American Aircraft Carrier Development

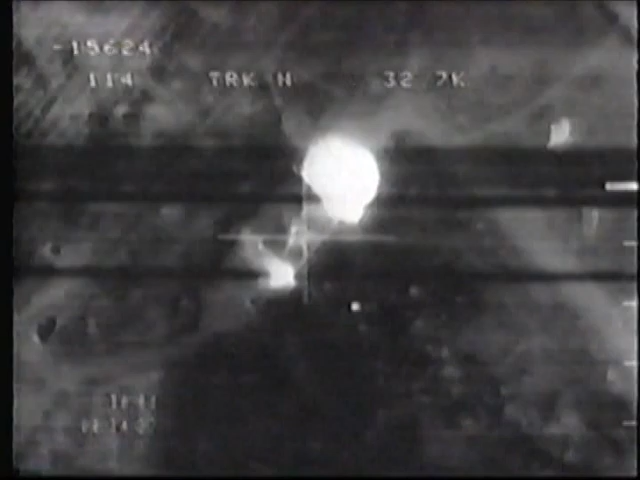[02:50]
Boom, boom, secondaries, big time. These aircraft carried out attack reconnaissance brethren.
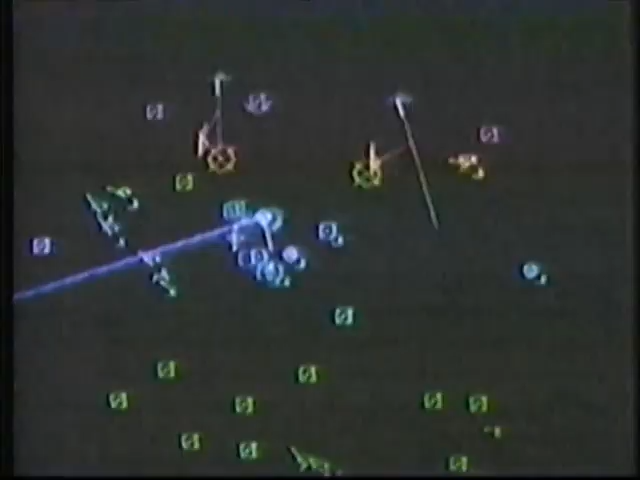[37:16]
The E-2C can track more than 250 targets simultaneously.